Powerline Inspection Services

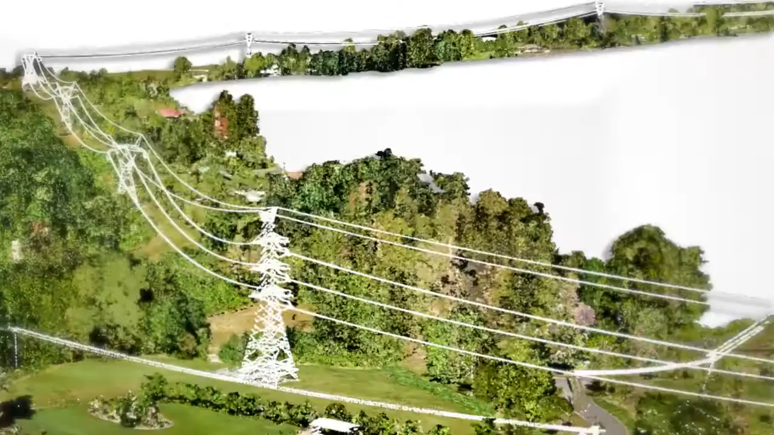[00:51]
Intrusion reports accurately identify vegetation encroachment under various load scenarios.